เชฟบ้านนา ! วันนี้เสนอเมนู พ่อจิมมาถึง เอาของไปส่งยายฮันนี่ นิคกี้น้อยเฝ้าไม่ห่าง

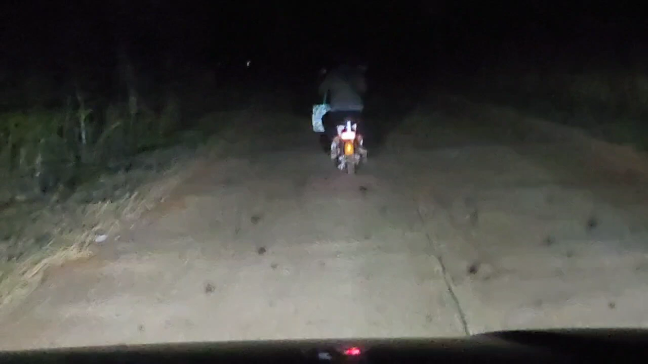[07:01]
่าประช่วงมีได้ แกของใหญ่ได้ลังวัน แต่ปีใหม่นั่นแหละก็พอดีว่า...ผมก็...มีรถเนอะก็เลย ผมไปส่งนะครับ
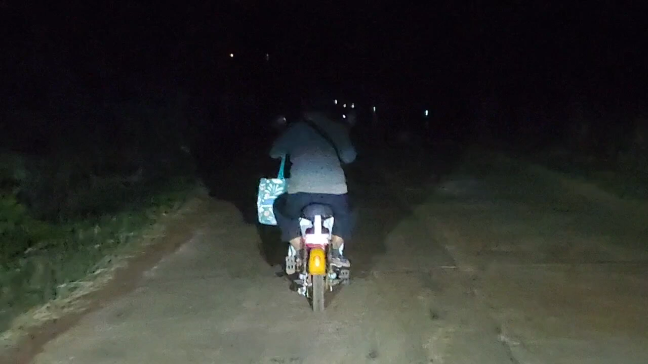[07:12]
ก็เลยให้แก้น้ำหน้าไปก่อนแบบนี้ก็ปอดภัยไปอีกอย่างนึงเนอะของก็อยู่รังรถนั่นแล้วครับก็...น้ำที่แยงก็...ไม่ไกลมากครับอีกเดียวก็ถึงนะเลือกน้อยเพิ่นปกติก็มีไฟอยู่แล้วเนอะแต่ว่าถ้าได้ไฟจากรถผมนี่ยังสว่างเลย